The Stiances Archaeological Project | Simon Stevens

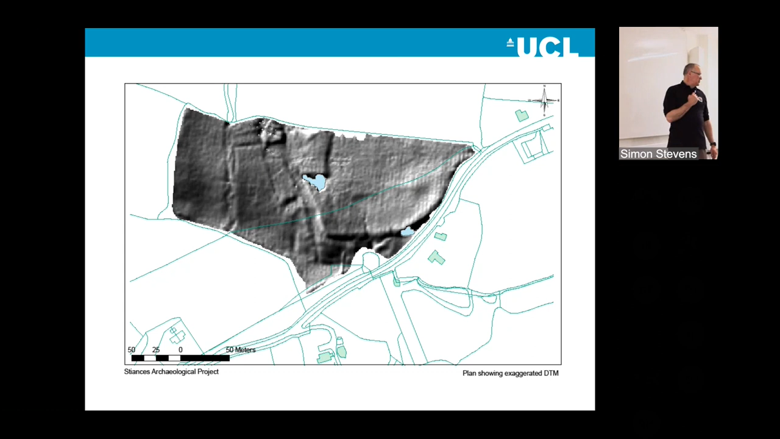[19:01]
Very complex indeed. And then if we overlay this or put it next to a nice historical map, fossilised in the landscape, it's a beautiful, beautiful, and bizarrely,